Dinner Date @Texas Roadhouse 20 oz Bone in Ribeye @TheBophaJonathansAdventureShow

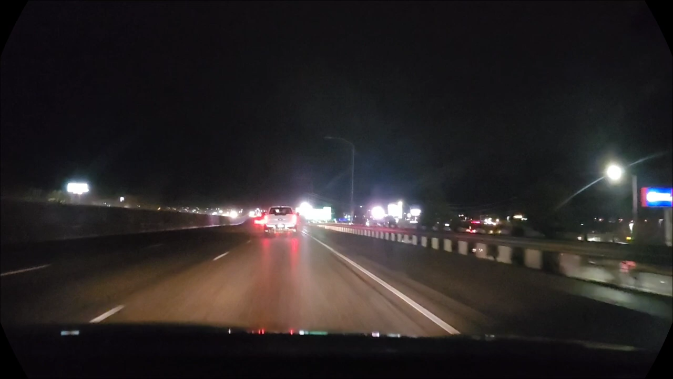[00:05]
Rock Ice 1, I-15, we're going to go Texas Roadhouse right there. See that? The red one right here.